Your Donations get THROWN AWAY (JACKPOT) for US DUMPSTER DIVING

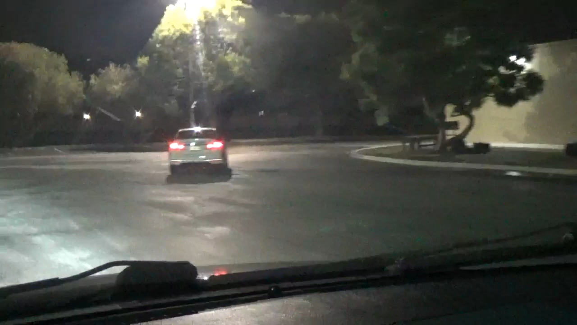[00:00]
Who's that? Yo, we got security right in front of us. Let's see.